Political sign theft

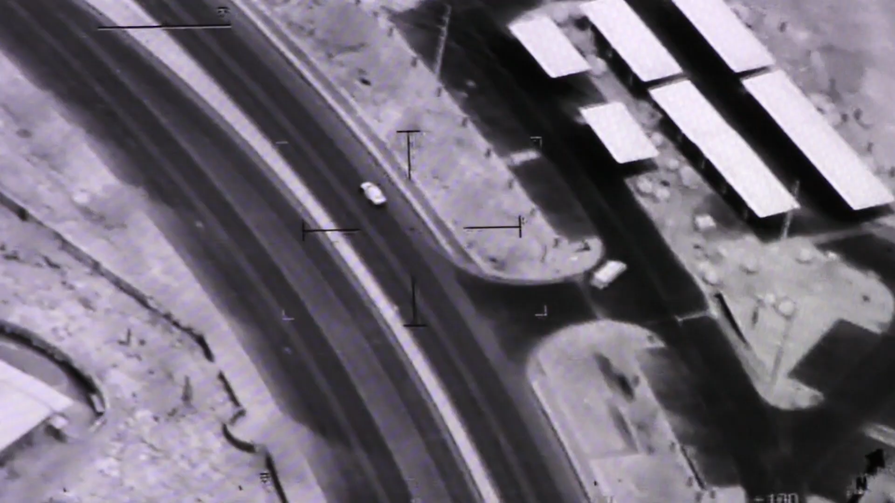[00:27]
Later that night, Survey 2, our air asset, spotted the car around 1051.
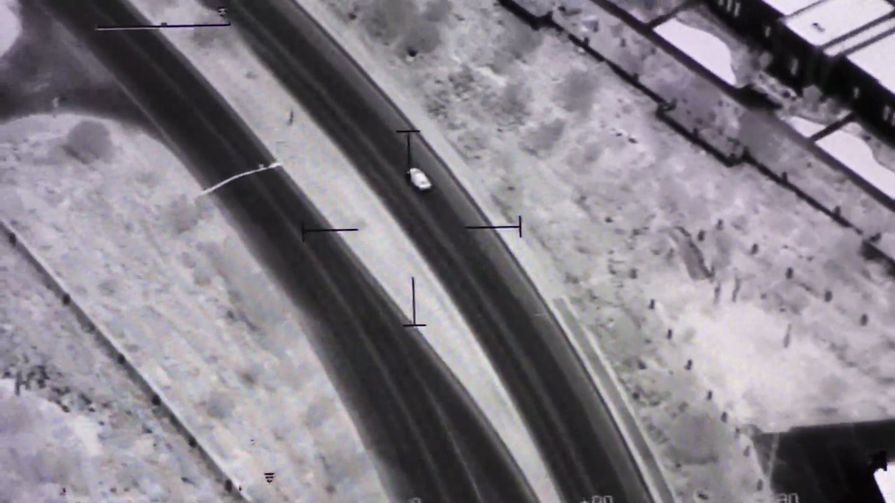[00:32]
And take a look at this. It catches a man appearing to get out of a car and taking
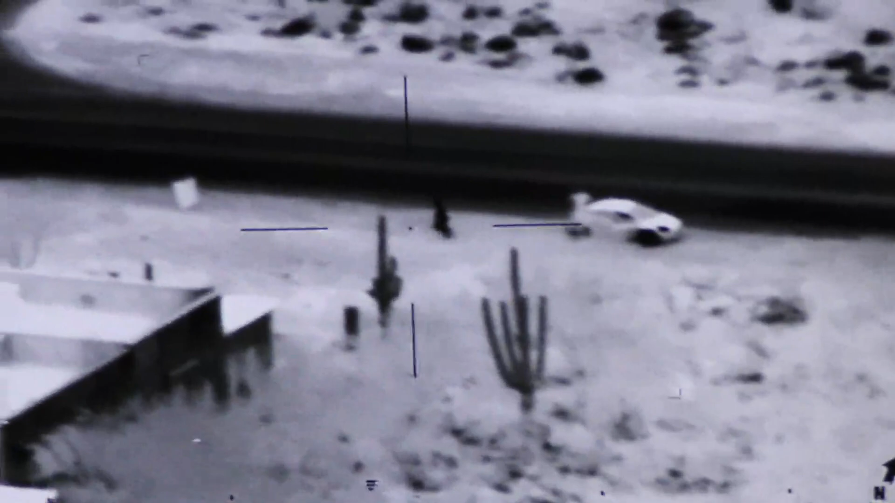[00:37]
a political sign from the area of Pima Canyon Drive and Skyline Drive.
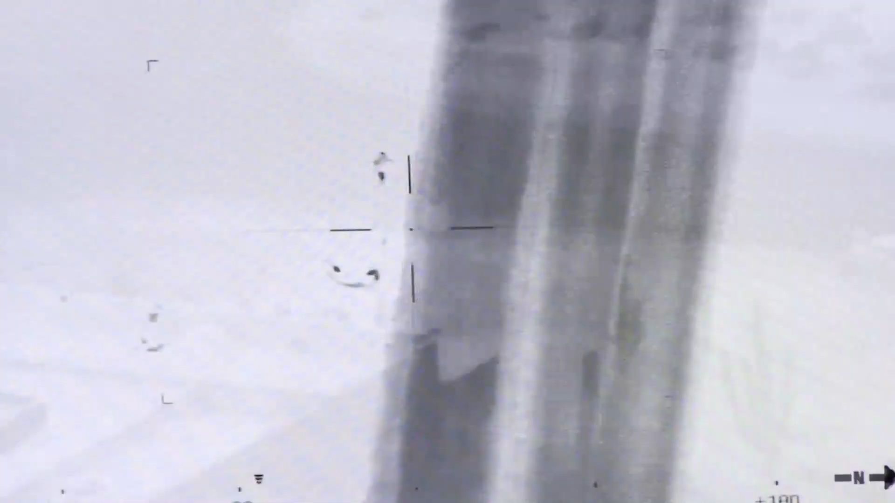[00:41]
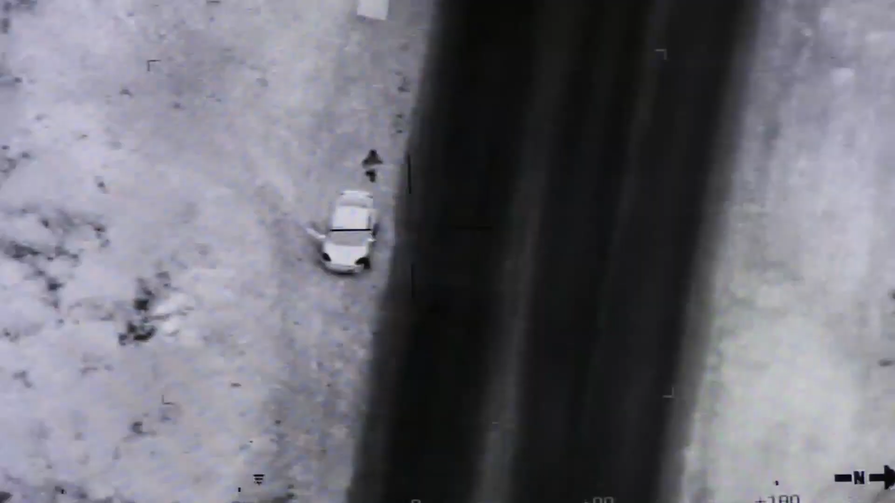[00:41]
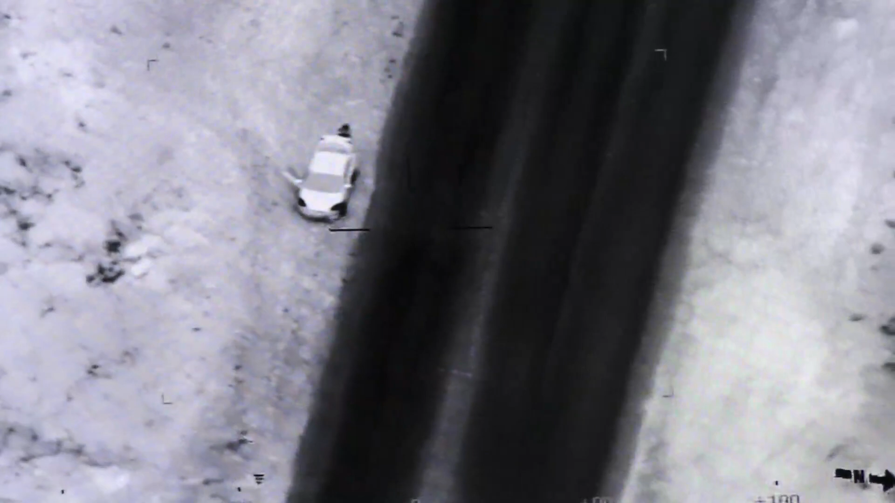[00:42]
He takes what appears to be one sign, puts it in the trunk, and the car drives off.
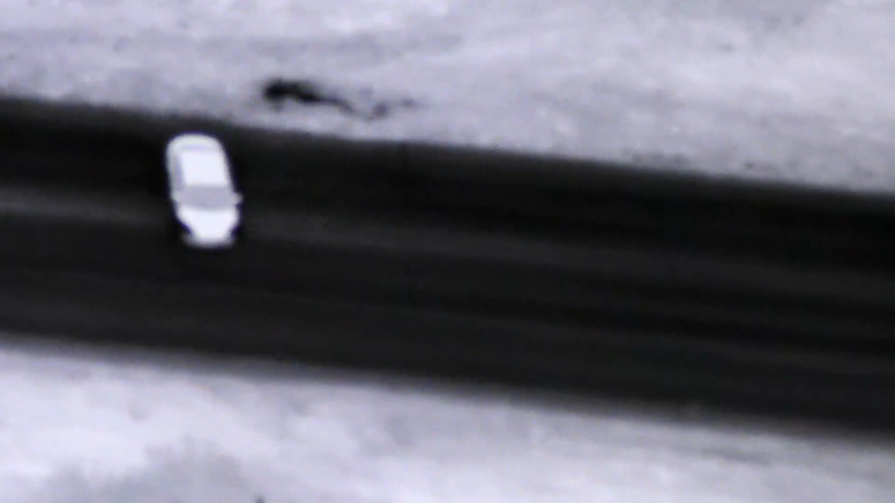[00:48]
Deputies from the Rincon District were able to stop the car two miles west of the alleged theft location at the southwest corner of Ina and Oracle.
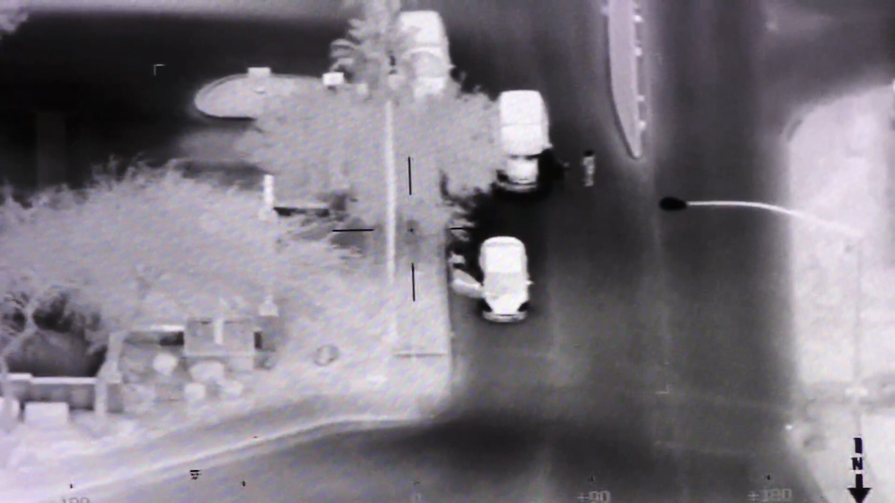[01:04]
Our deputies found two political signs in the trunk. Both were arrested and released. The two were cited for Arizona Revised Statute 16109, theft of a political sign, which is a Class II misdemeanor.